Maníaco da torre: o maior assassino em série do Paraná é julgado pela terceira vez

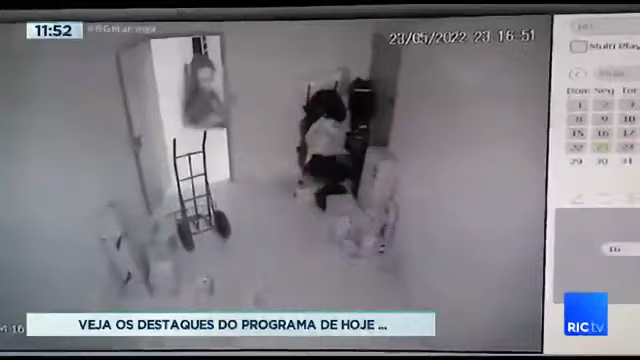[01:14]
Olha os bandidos aí, olha a imagem de Câmara de Segurança. Invadiram uma transportadora para roubar armas de fogo? Sim!